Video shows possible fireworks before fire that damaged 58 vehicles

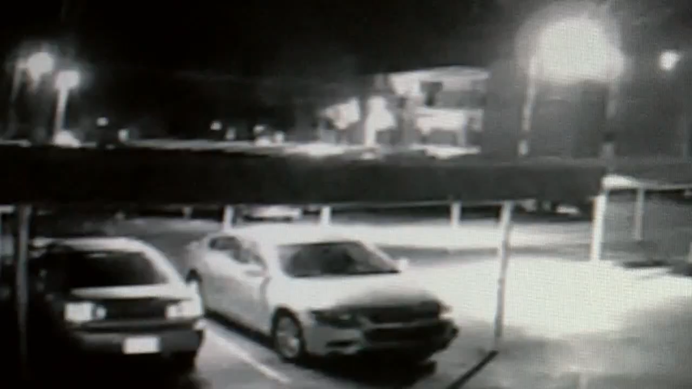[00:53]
LOOK AGAIN, THEN SMOLDERING FOR SEVERAL MINUTES. I CALLED BACK AGAIN TO SAY IT'S GONE UP IN FLAMES. WE NEED SOME HELP.